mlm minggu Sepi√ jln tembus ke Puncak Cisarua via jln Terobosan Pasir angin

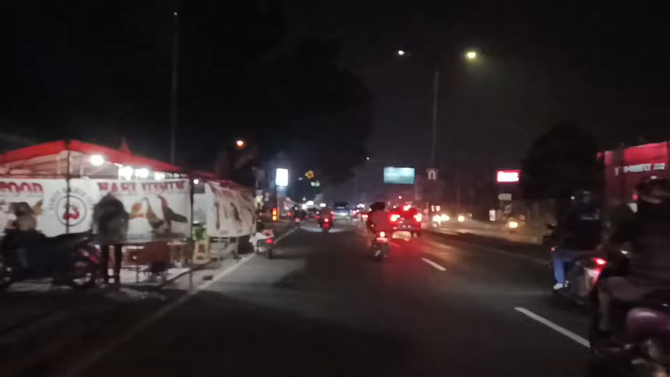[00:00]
Ya, perjalanan menuju ke puncak Bogor berangkat dari Depok, Jalan Raya Bogor. Nanti rute mau lewat jalan alternatif,
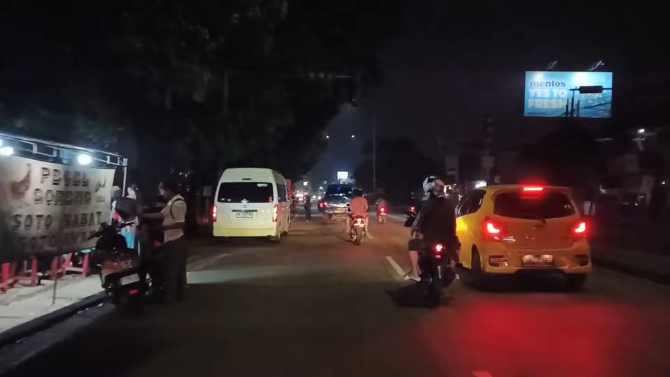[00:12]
tidak lewat Kota Bogor, Tajur, Ciawi, melainkan lewat Bukit Pelangi ya, dari Sentul. Nanti pertigaan depan, pertigaan Stadion Pakansari, ke kiri.
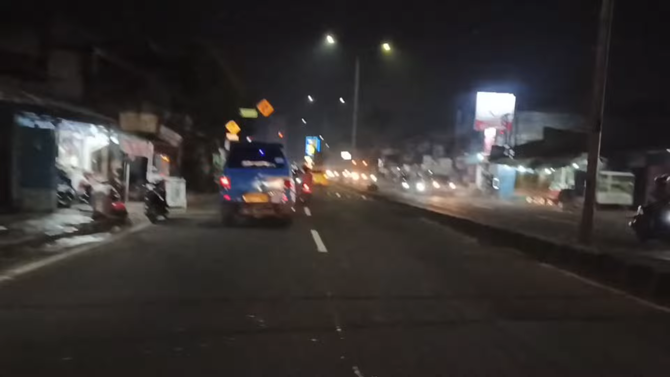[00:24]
Kalau dari arah Cibinong Pemda, terus sekitar 3 km, 4. Nah, nanti di depan ini ada kandang roda ya, ke kiri. Sebelum kandang roda ke kiri, nah itu mengarah ke arah gerbang tol Sirkuit Sentul.
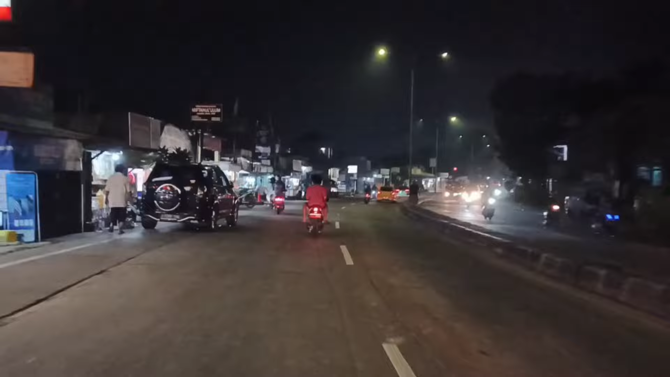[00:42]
Suasana malam minggu ini tampak ramai, beberapa kendaraan yang menuju ke arah Bogor Ciawi ya.
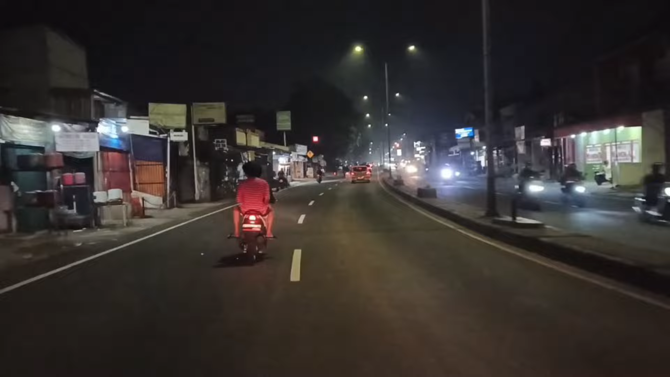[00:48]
Ini sangat efektif untuk yang sepeda motor,
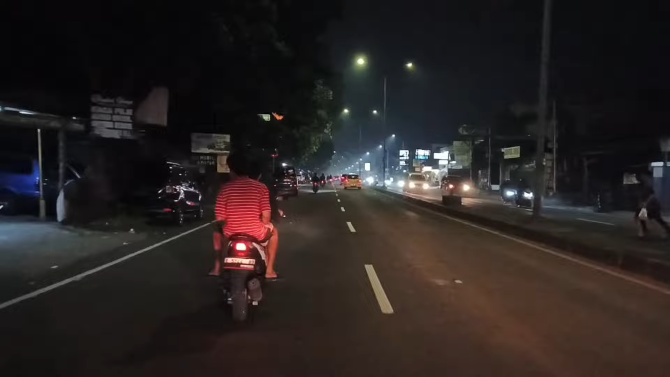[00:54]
untuk menghindari kepadatan di Tajur ataupun di Kota Bogor baranang siang. Ya, di lampu merah inilah tidak boleh lurus ke kanan, itu ke Stadion Pakansari. Tapi tidak boleh lurus dan tidak boleh ke kanan ya, semuanya dialihkan putar balik di kiri.
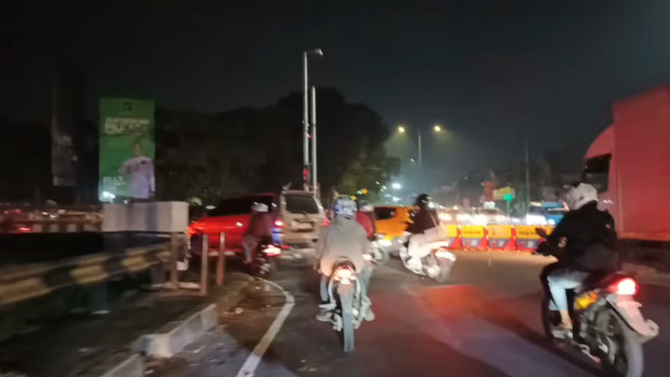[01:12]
Di sinilah akses jalan alternatif menuju ke puncak Bogor, tidak lewat Tajur ataupun lewat Ciawi, melainkan lewat Gunung Gelis, Bukit Pelangi. Nah, itu sudah tampak ya, ada Bukit Hambalang terus mengarah ke gerbang tol Sentul.
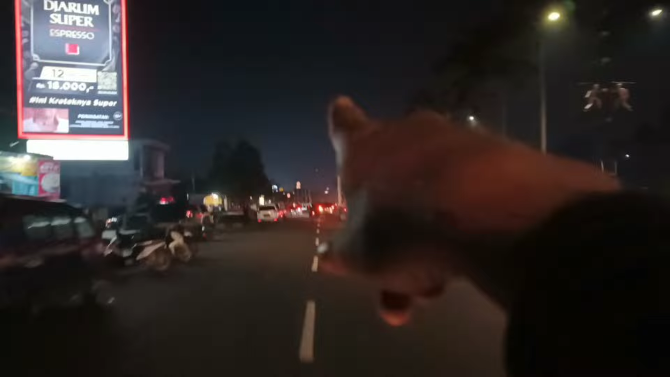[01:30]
Ini juga akses jalan menuju ke Sirkuit Sentul. Nah, untuk yang mengarah ke Kota Bogor muter balik di sini ya.
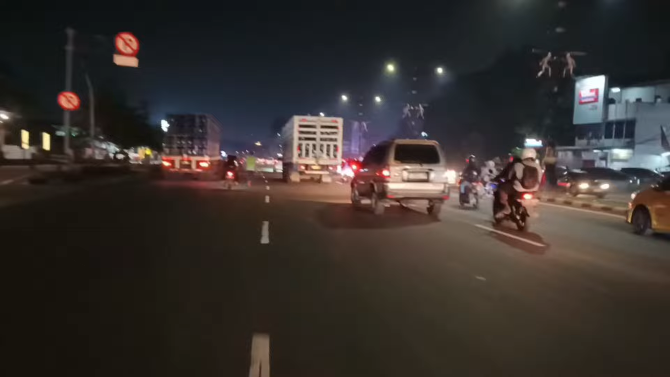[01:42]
Untuk yang ingin menuju ke Kedunghalang, ke Jambu 2 dan sebagainya.
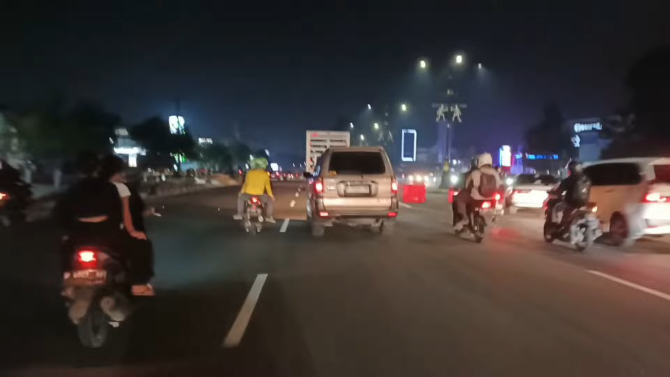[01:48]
Dan ini kita lurus menuju ke Sirkuit Sentul.
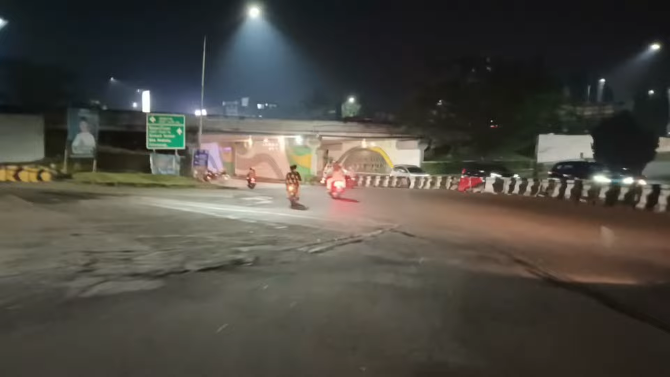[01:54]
Nah, ini adalah gerbang tol Sentul. Masih lurus ya.
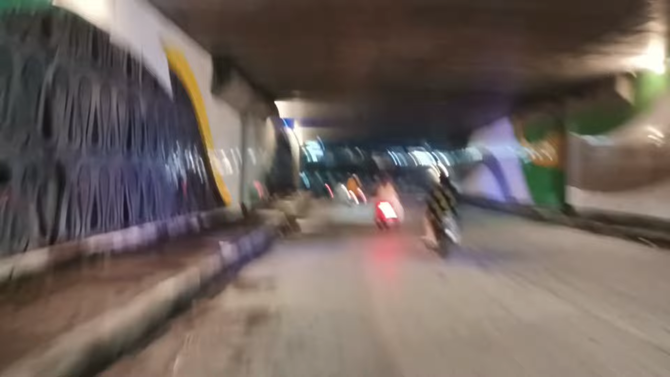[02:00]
Masih mengarah ke kanan.
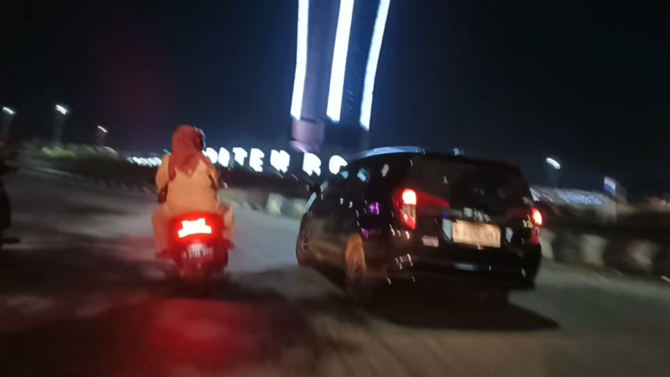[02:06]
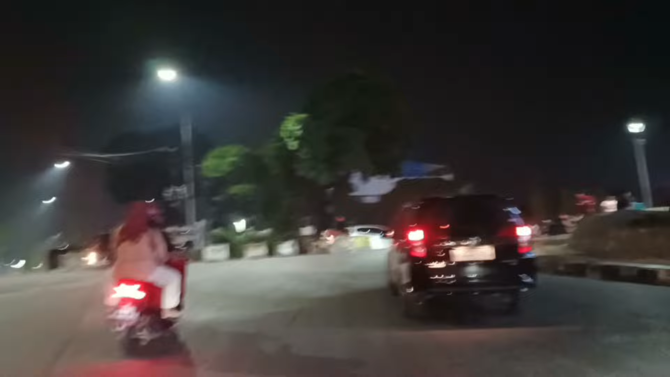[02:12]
Bundaran ini ke kanan. Kalau ke kiri itu menuju ke Citra Tenso. Kita ke kanan menuju ke Babakan Madang.
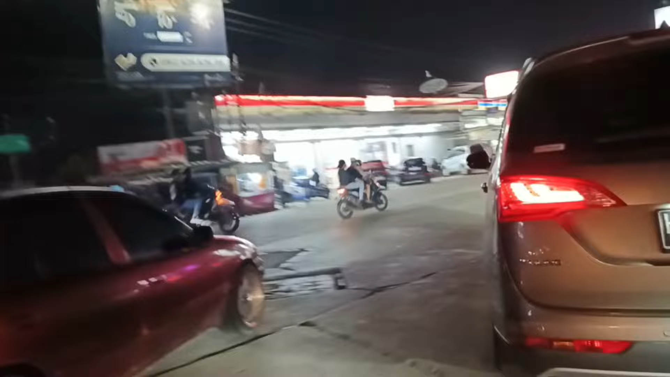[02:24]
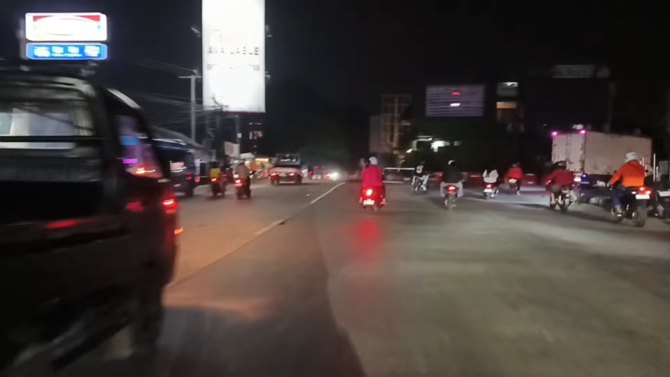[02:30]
Kalau ke kanan balik lagi ke gerbang tol Sentul.
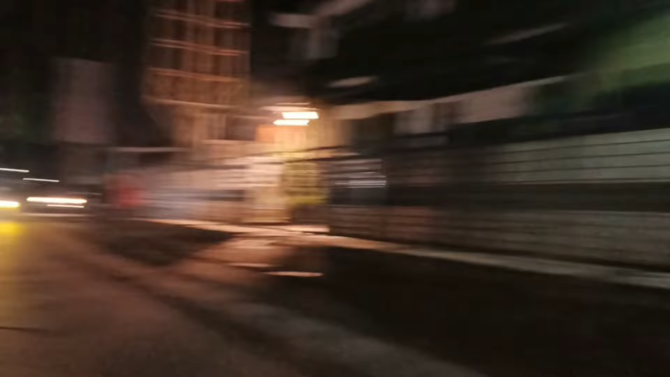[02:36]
Ini lurus menuju ke Sentul City, Babakan Madang.
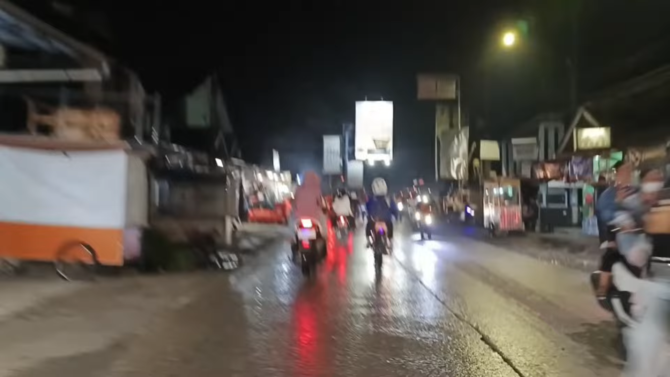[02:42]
Nah, setelah menyusuri jalan raya Sentul Sirkuit sejauh kurang lebih 3 km, ada pertigaan, lurus ya. Ke kiri juga bisa, tapi ke kiri banyak jalan ya. Enaknya lurus.
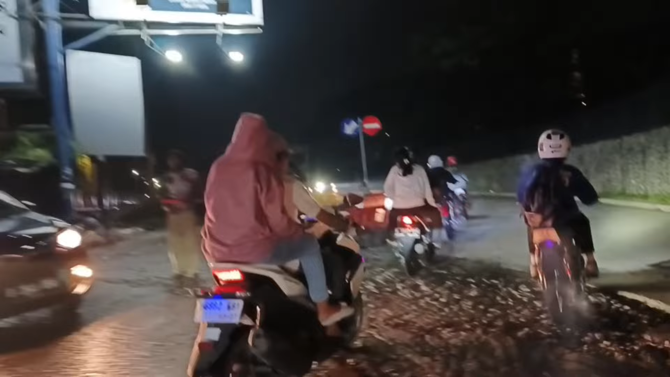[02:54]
Oh ya udah tahu.
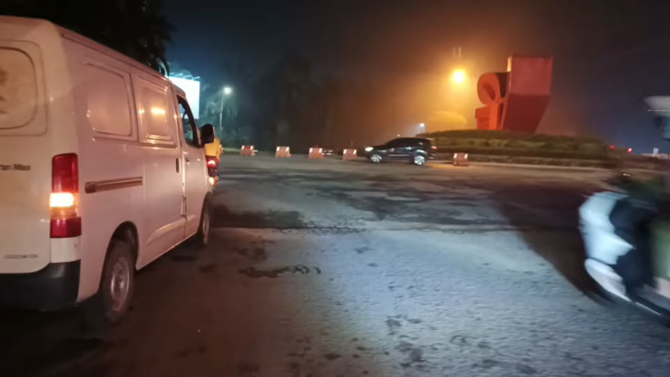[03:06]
Ya, setelah itu ketemu di bundaran ini, Sentul City.
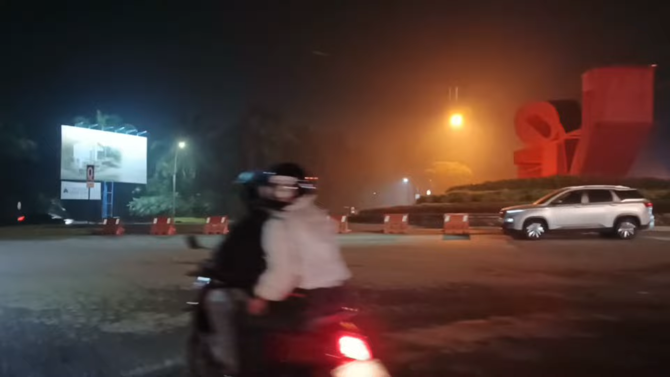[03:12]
Kalau ke kanan itu menuju ke tol Kedunghalang ya, tembus ke Yasmin, ke Bogor, Ciampea.
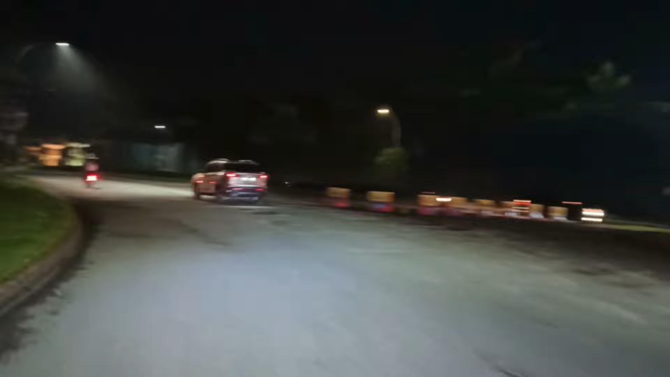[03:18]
Ini ke kiri. Nah, ini adalah jalan raya Sentul City ke Jungle.
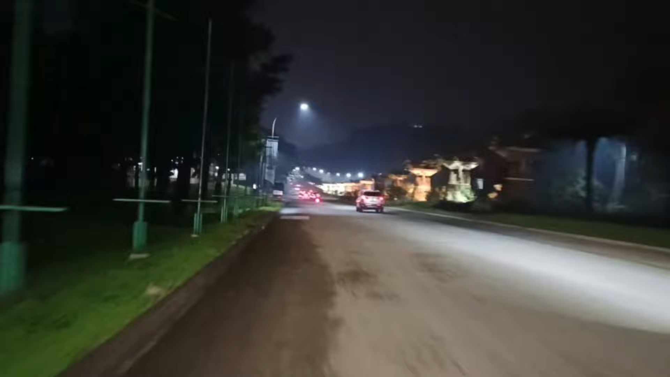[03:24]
Terus saja kurang lebih 2 km dari pertigaan tol itu ya. Masih terus ya.